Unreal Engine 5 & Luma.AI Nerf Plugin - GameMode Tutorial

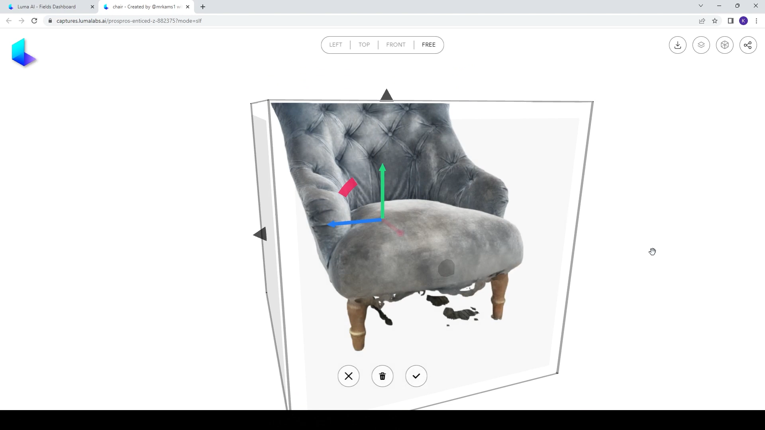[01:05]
You can also do some cropping here and you can view the quality of the mesh which is probably the most important thing for me.
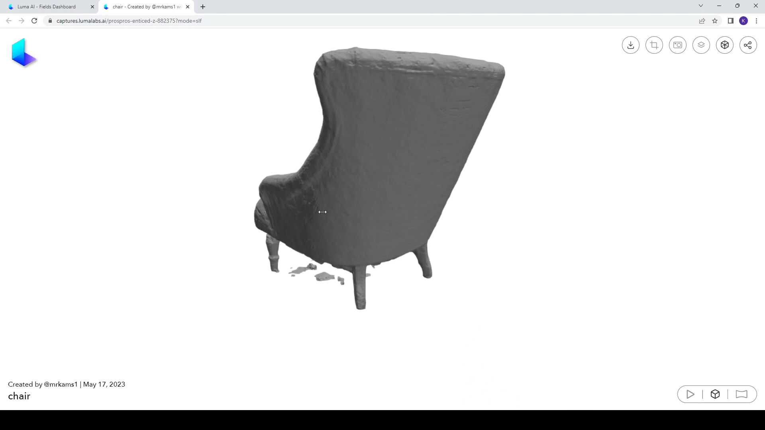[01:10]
Now to the Unreal plugin. If you click the download button here you will see a reference to an Unreal plugin here.